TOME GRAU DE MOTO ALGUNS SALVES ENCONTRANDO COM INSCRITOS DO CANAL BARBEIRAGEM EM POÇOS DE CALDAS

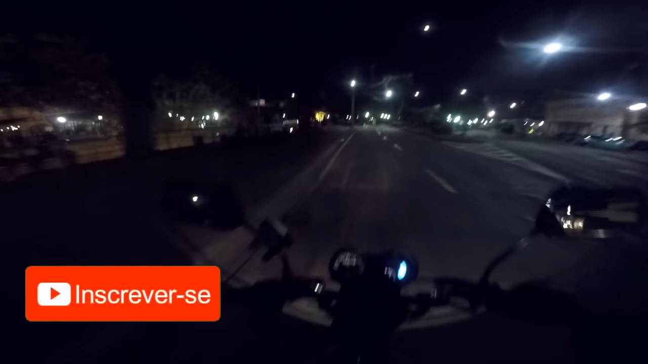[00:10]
Da Jomp é uma conveniência que tem aqui Na Avenida João Pinheiro E ele tava lá mano,
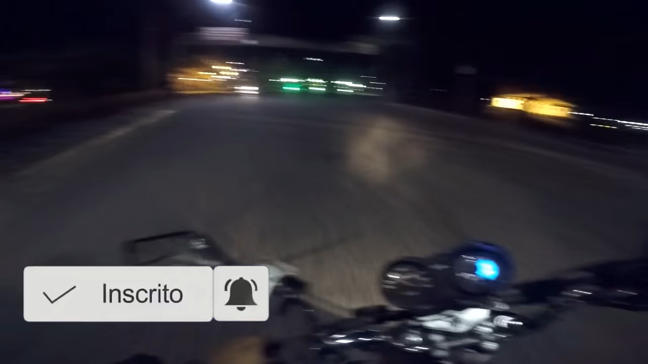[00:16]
então vou mandar um salve aí pro Adriano Só quase atropelei os garotos aí